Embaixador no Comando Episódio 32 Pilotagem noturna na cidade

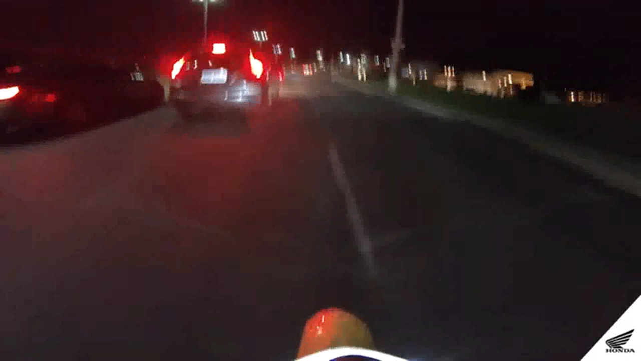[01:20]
A lombada que já está um pouco apagada, às vezes ela vai surgir na sua frente, quantas vezes a gente não pula sem perceber um buraco também.
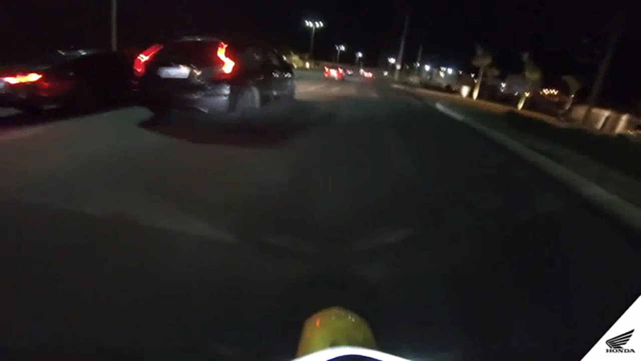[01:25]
Então vale redobrar a tensão e mais uma vez, vai mais devagar.